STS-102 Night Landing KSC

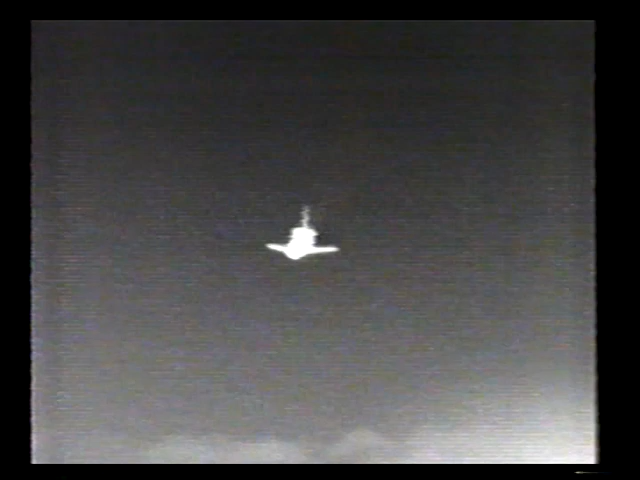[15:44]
Pilot Jim Kelly will be deploying the landing gear a moment from now.